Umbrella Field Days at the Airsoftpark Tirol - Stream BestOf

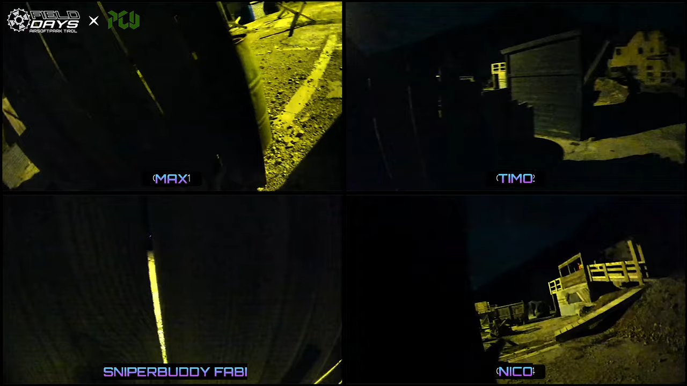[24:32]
What by the looks seems to be Timo, both of them close to each other behind cover. Max now also popping off shots towards Timo and Nicco.